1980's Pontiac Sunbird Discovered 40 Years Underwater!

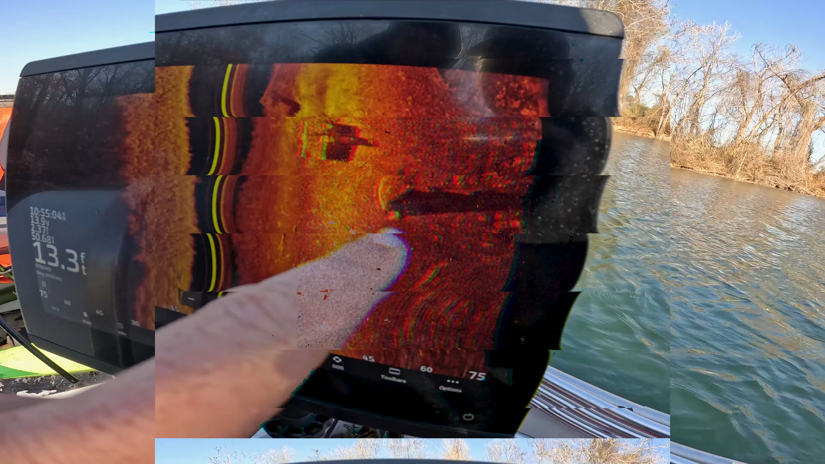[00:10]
Definitely a truck, definitely a car, definitely a boat.
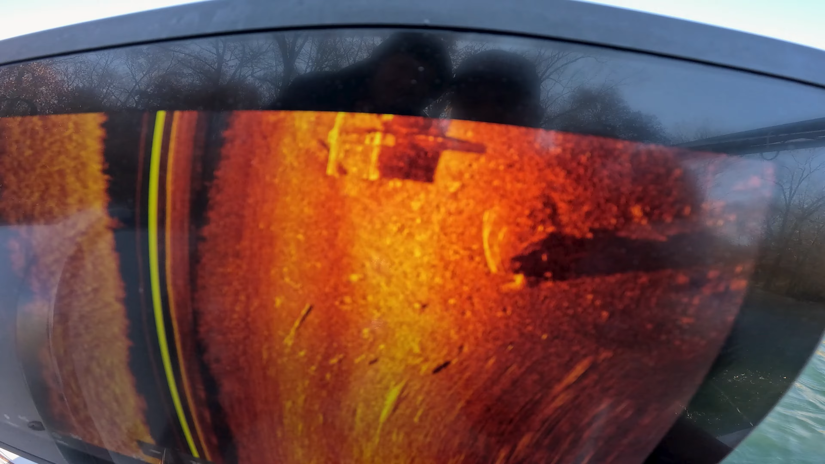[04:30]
Oh, that's a pickup. It's a truck. Yeah, it's a pickup truck. Wait, aren't we looking? Oh, there's three?
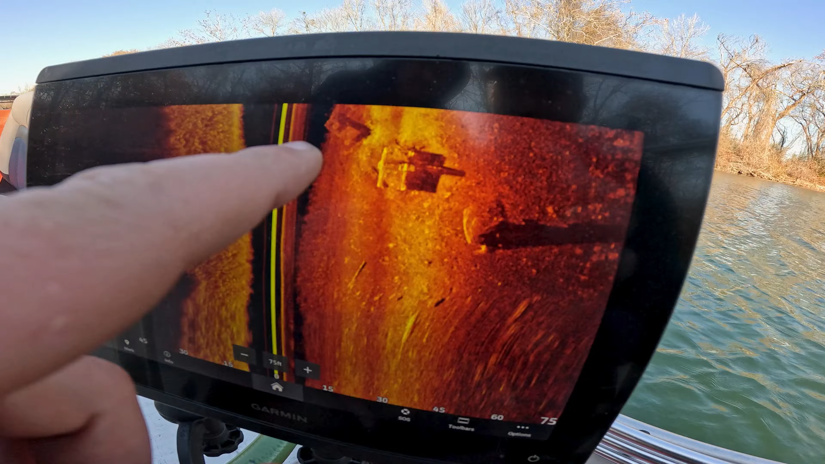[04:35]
I don't know what that other one is. The first one we crossed. That might have been that.
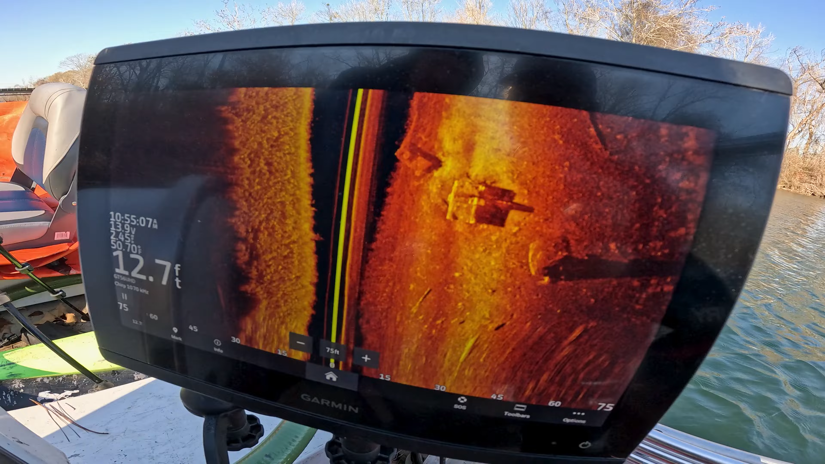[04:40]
On screen: depth 12.7 ft
It's going to be a pickup in a car. We're off the boat ramp. Yep.
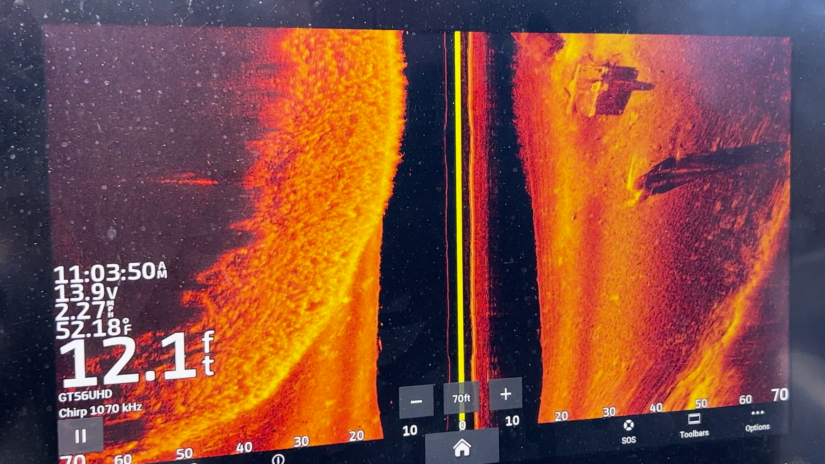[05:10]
On screen: depth 12.1 ft
And right in front of it's a car. I don't think. A car. I think they're both on their wheels, which is good. A car right next to it, yeah.